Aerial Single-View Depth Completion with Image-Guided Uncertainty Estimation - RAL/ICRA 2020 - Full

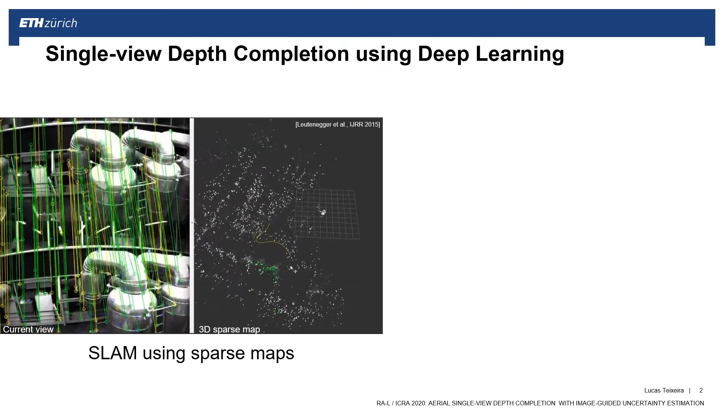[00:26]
The green landmarks in the current view are the only ones with known depth.
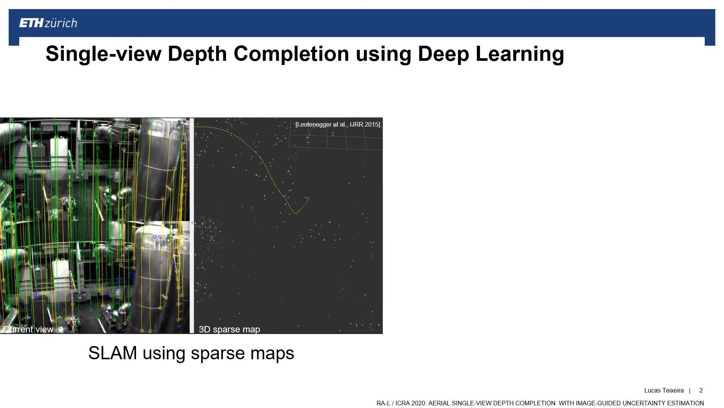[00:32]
The lack of depth information between the landmarks create problems for tasks such as obstacle avoidance and path planning.
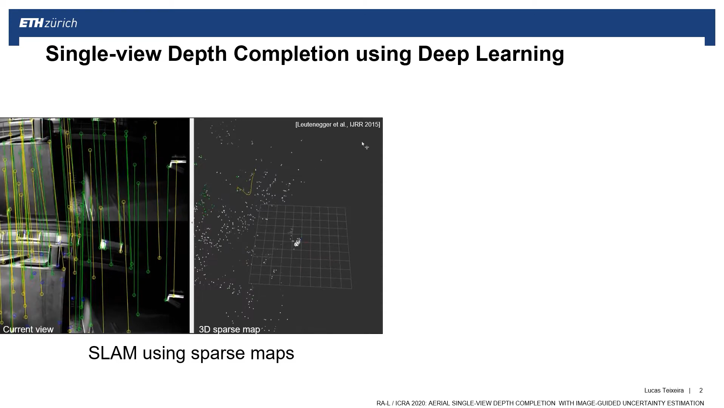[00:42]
So the problem that we address in this work is to take such a sparse depth map from a single view coming from a vision-based SLAM or a LIDAR sensor,
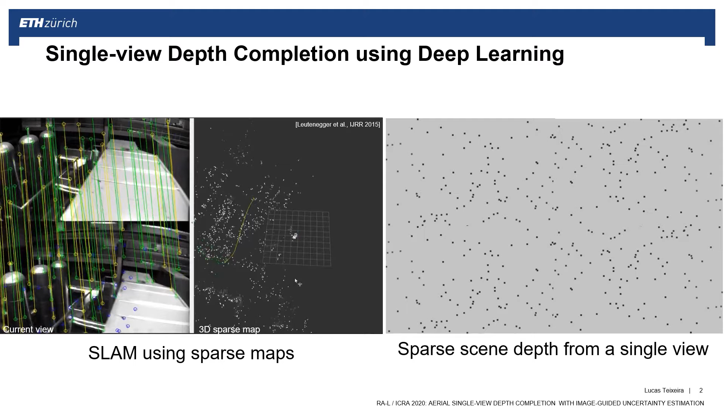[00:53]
and use them as seeds to infer the unknown depth in the gray areas. And create a dense map using learning-based depth completion.
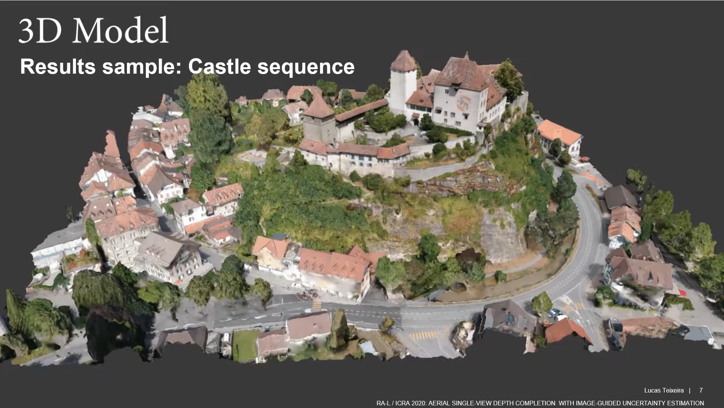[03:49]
Let's look at some of the results in one of the scenes of our dataset, depicting this castle in Switzerland as captured by a drone.
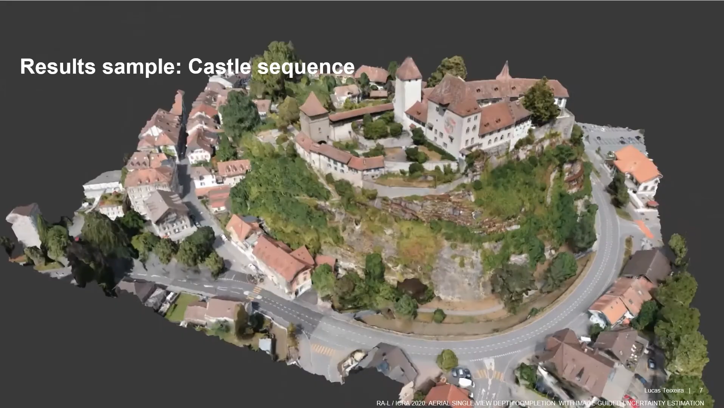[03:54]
In this view, you can see the input image in the top left, the sparse depth input in the middle image and the output depth in the bottom. In the 3D view in the right, you can see the projection of the depth image in colors and the ground truth in gray.
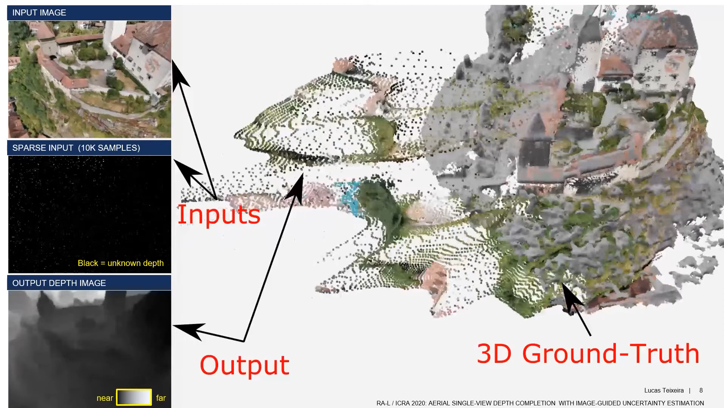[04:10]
We start showing the results of the state-of-the-art networks.
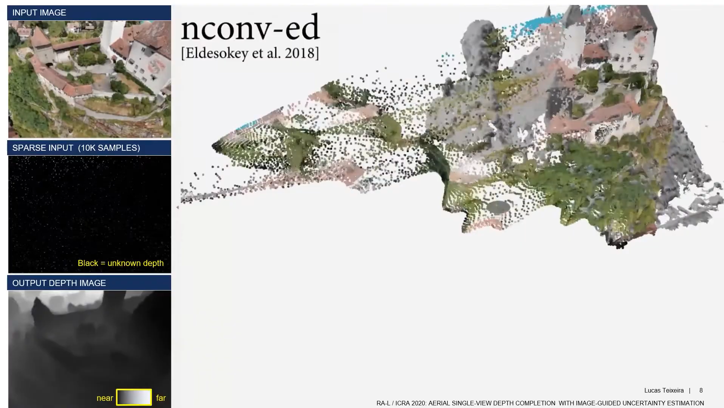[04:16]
The result is good, but there is many outliers, especially on areas with large depth gaps.
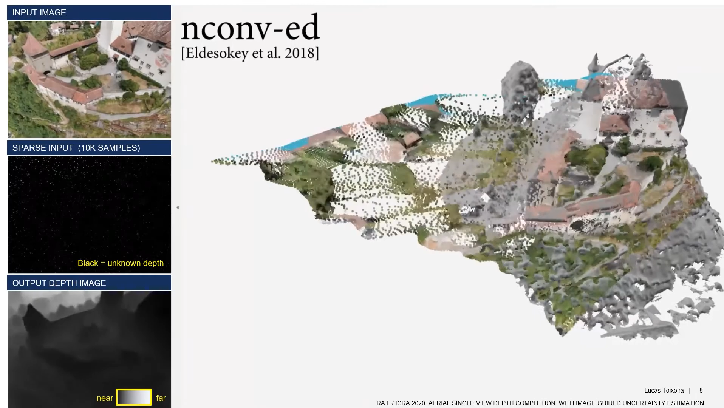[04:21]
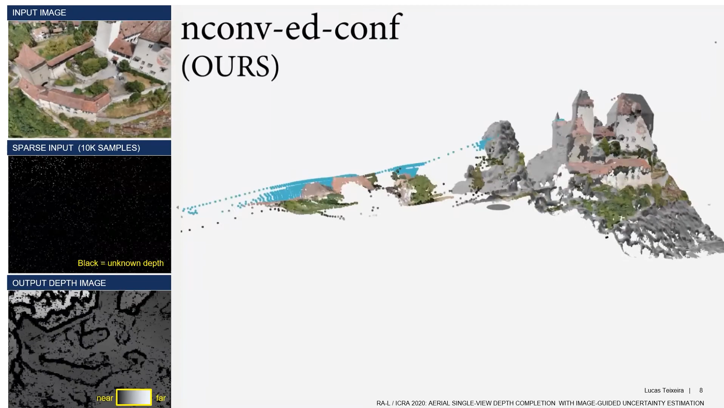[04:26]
In contrast, filtering depth estimations using our confidence measurement, clearly, most of the outliers are eliminated.
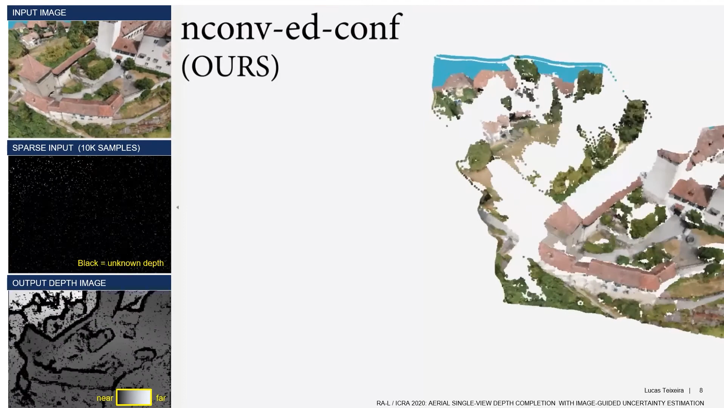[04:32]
Note these are results from a single view.
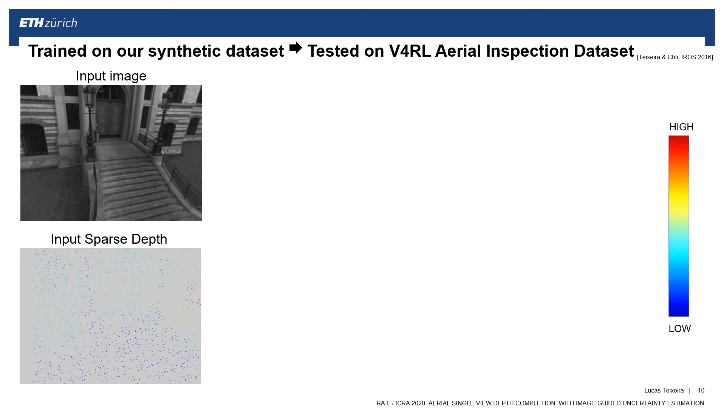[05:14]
We tested on real data from the public Vision for Robotics Lab aerial inspection dataset. Given this input image and the sparse depth input, this is the depth and the confidence that are computed by our network. When comparing these with the ground truth, we observe that the results are very sensible. The confidence measure is clearly low at areas where the error is bigger with relation to the ground truth, such as the depth discontinuities, especially in the edges of the staircase.
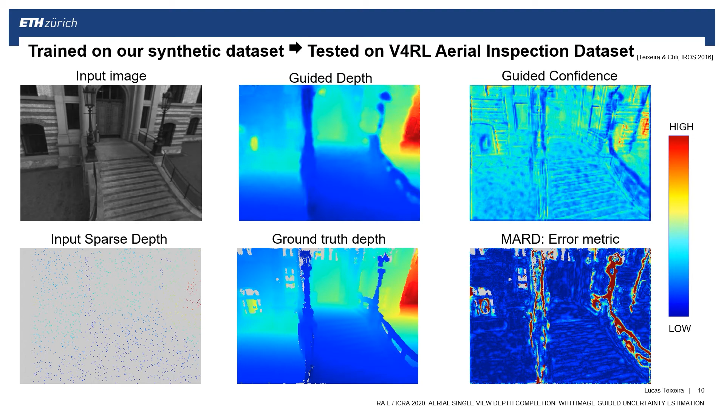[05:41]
We recommend you to pause and observe these quantitative results, which shows that our method outperforms the state-of-the-art.